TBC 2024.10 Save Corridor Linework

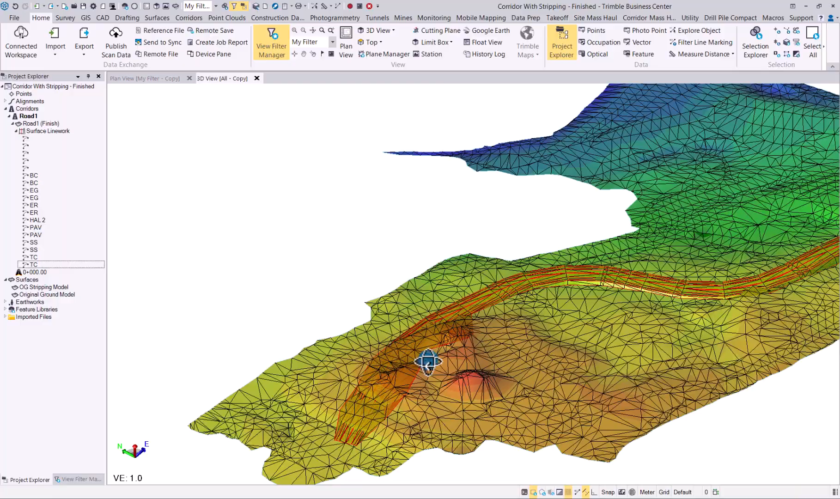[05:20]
And now you can see. The design. On top of there.
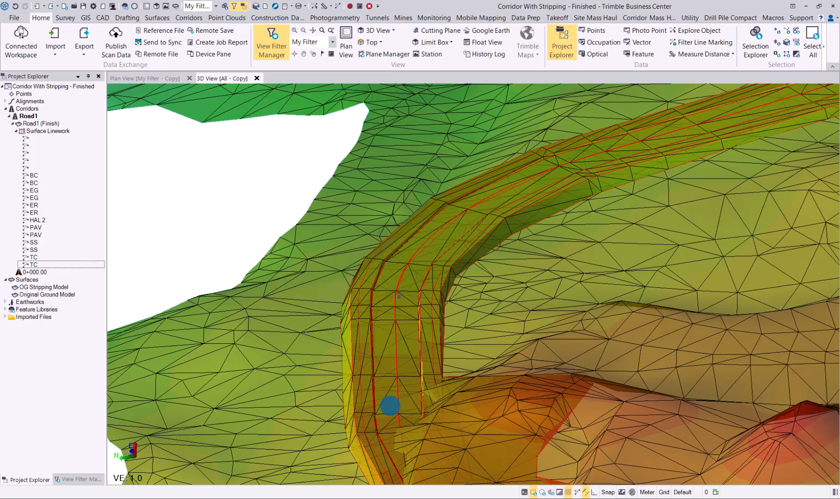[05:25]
And the line colors as well. Let's switch off all the surfaces.